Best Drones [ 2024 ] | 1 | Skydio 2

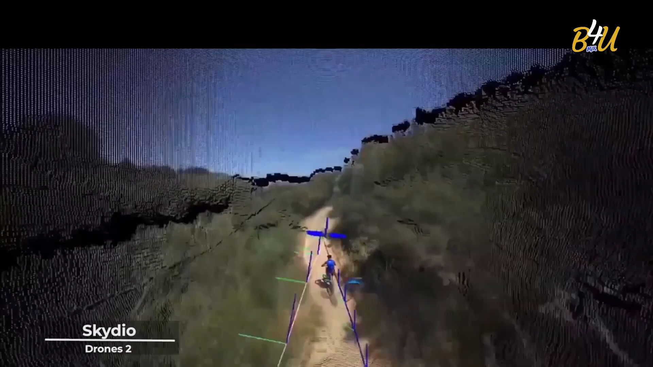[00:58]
And let's not forget the peace of mind that comes with its obstacle avoidance technology.
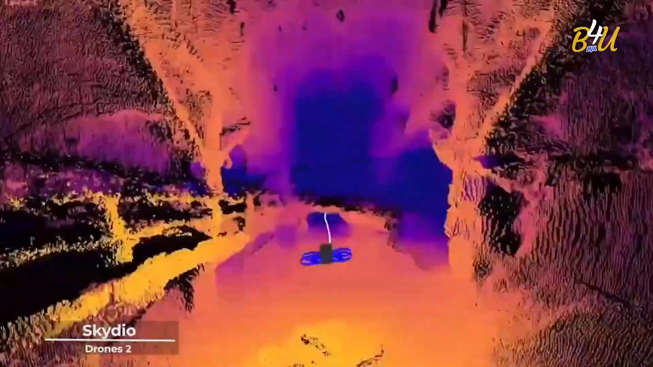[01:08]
navigating through the complexities of the environment with a grace that is almost balletic.